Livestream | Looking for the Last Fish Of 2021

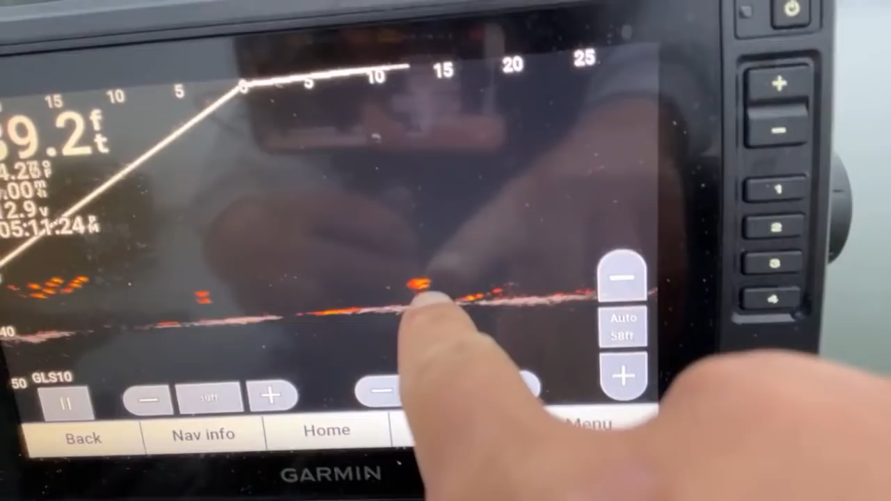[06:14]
Oh, there he is. There he is on the live stream, y'all, or the live scope. He's after it right there. Let's see if he'll get it.
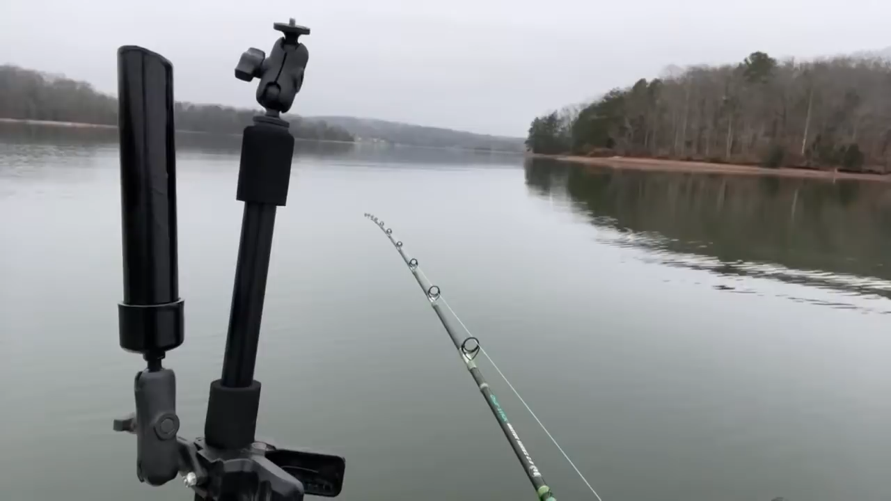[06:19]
He thumped it. He's right there by it.
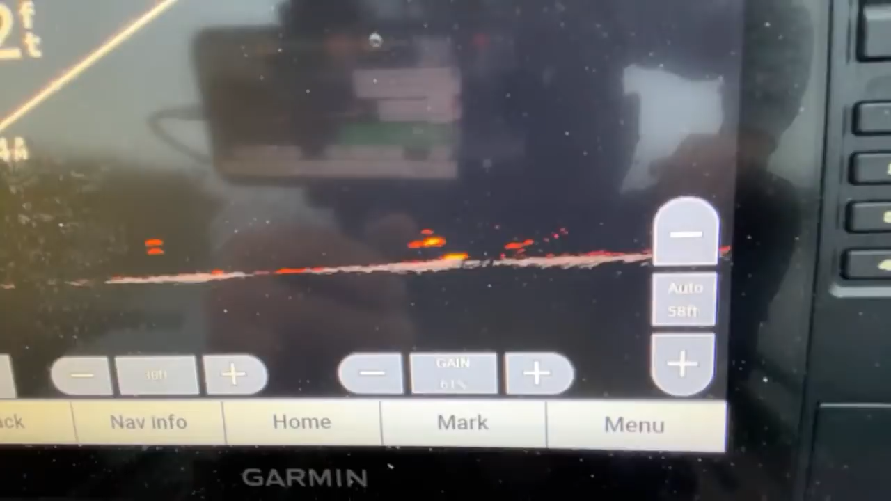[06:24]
I actually think I got two of them right there. I do. There's two fish after that bait.
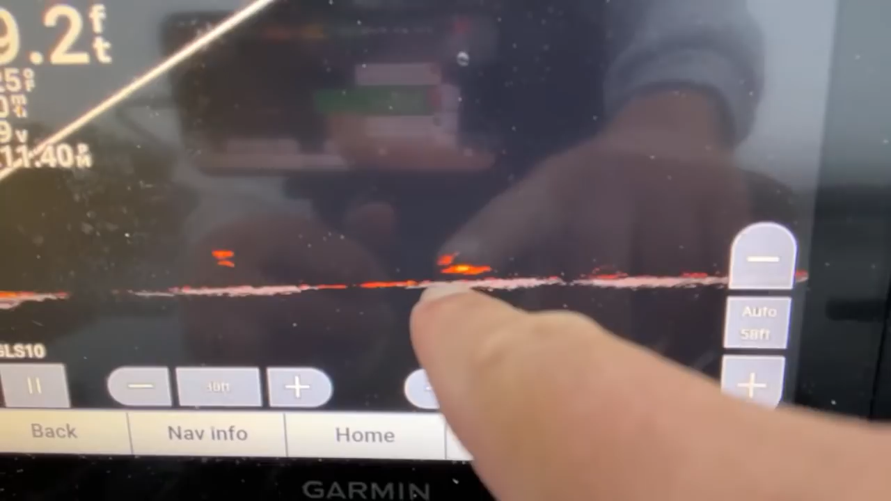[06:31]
Come on, now. Eat that thing.
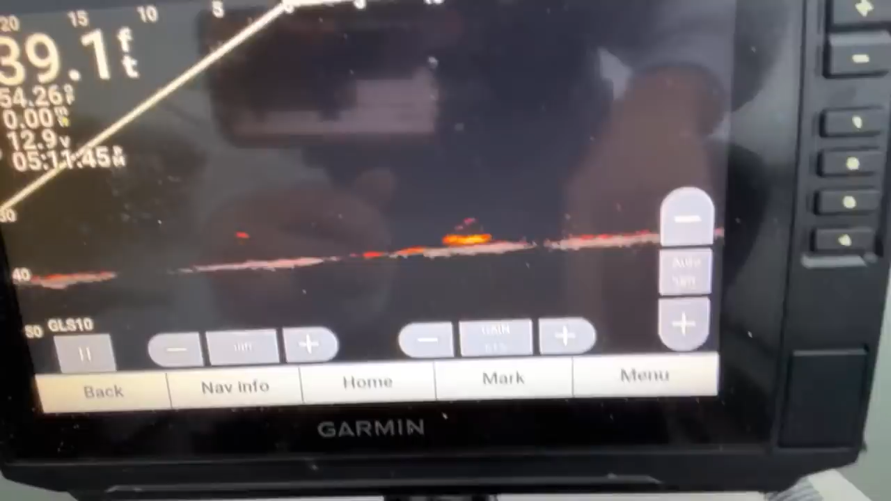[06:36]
On screen: depth 39.1 ft
Let's go ahead and get this live stream, get a fish on this live stream.
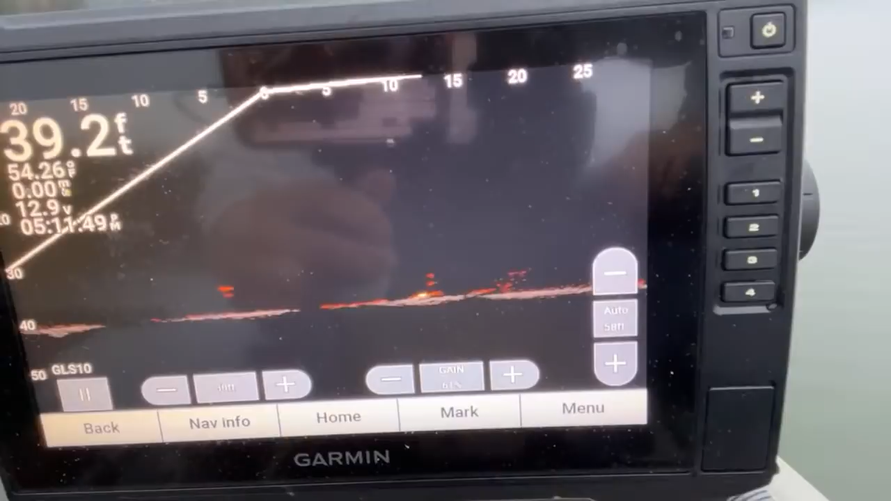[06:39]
On screen: depth 39.2 ft
That Nair's swimming off.
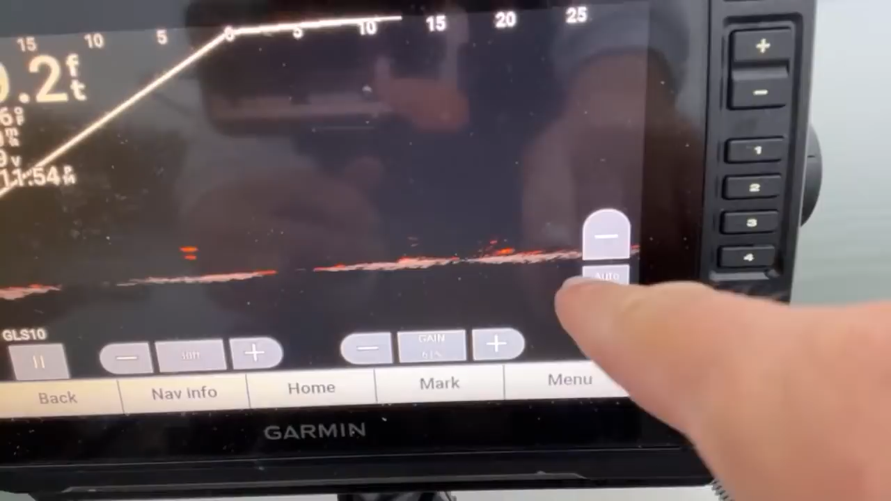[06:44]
He's thought better of it. Just a tease, y'all. Just a tease. We didn't want to catch that fish no way, did we?
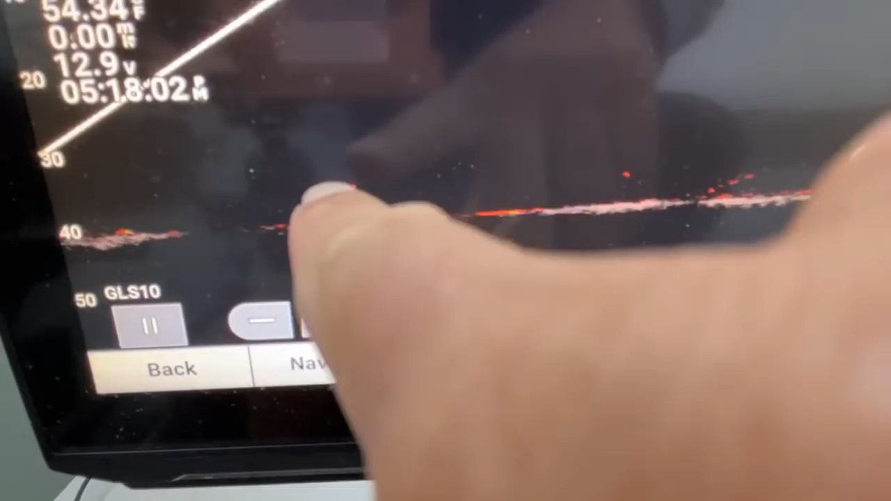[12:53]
Right there by my back bait.
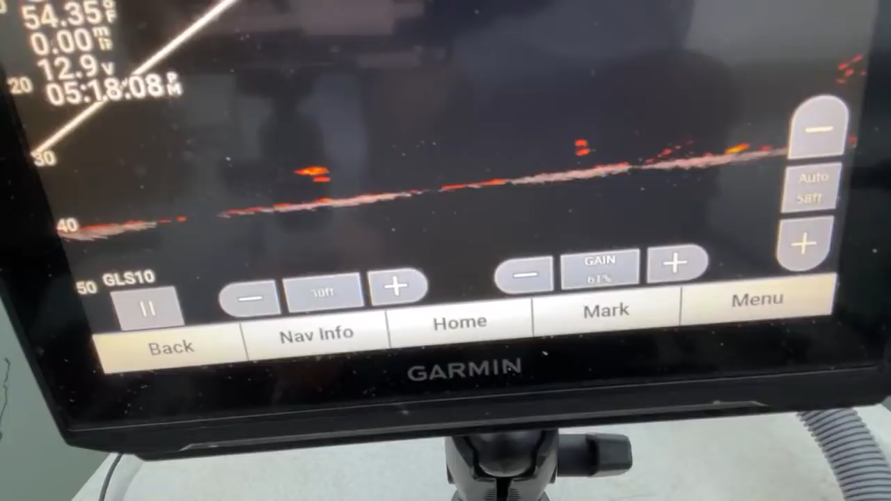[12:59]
On screen: water 54.35°F
He's just hovering around it. That happens a lot, you know. There you go. He's swimming off now. He come up and looked at it and thought better of it.
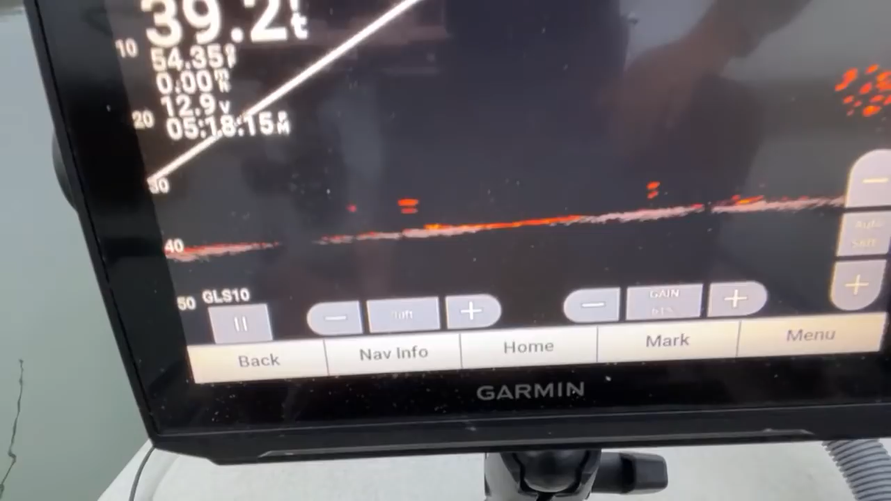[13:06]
Here comes some more of them shad in here.
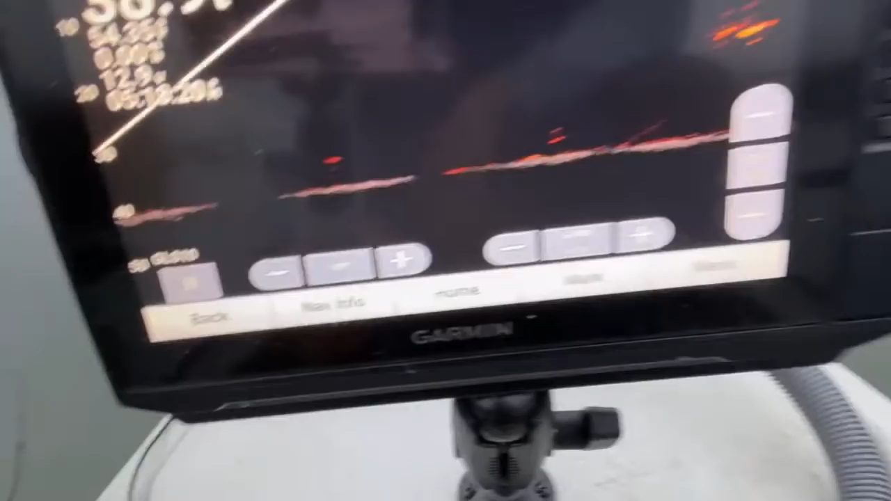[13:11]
Right now, y'all, I've got that live scope. I've got it pointed toward, it's down here and that tape tells me which direction it's pointing.
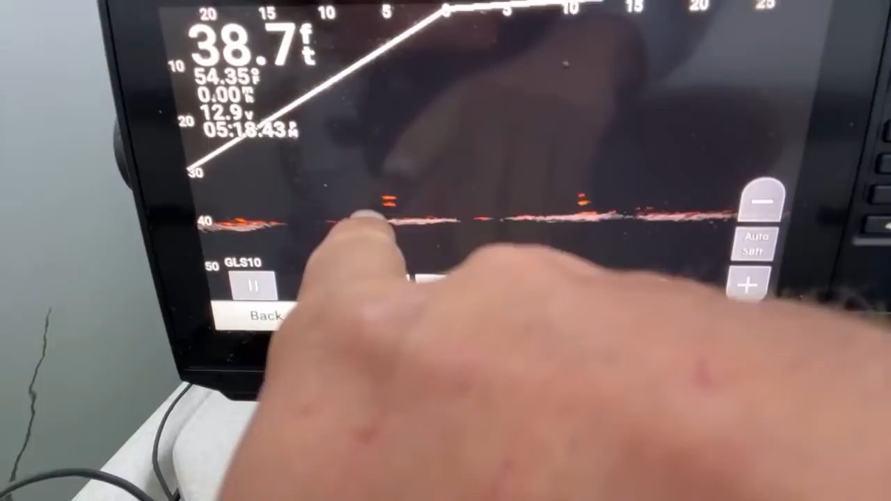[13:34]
On screen: depth 38.7 ft, water 54.35°F
which is my biggest bait and that's what I caught my biggest fish on today. This bait that's not in the live scope range is getting hit right now.